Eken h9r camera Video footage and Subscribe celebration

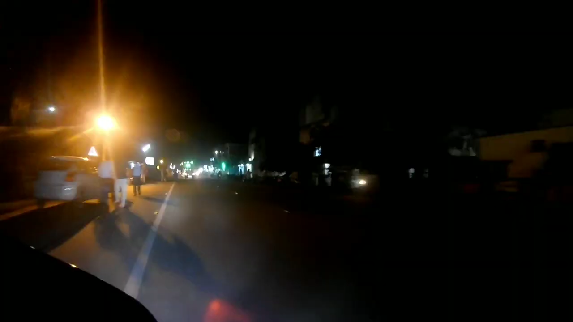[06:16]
இது வந்து நைட் மோட், இது பார்த்தீங்கன்னா இதுக்கெல்லாம் கிளாரிட்டியாக நைட் மோடு உள்ள அப்லோட் பண்ணியிருக்கேன்.
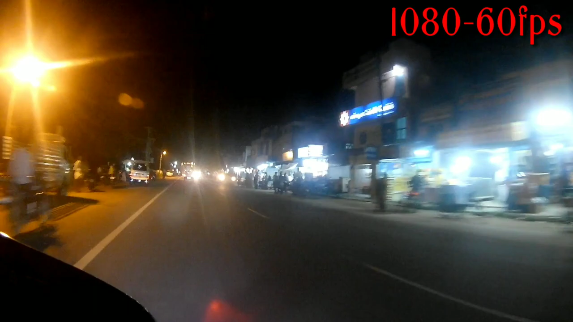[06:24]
ஏன்னா 1080 60 FPS கொஞ்சம் நல்லா கிளாரிட்டியாக இருந்துச்சு, மிச்சம்லாம் பார்த்தீங்கன்னா கொஞ்சம் கொஞ்சம் அப்படியே பிளரான மாதிரி தெரிஞ்சிச்சு. ஸோ அதுக்காக இது மட்டும் அப்லோட் பண்ணிக்கிட்டேன்.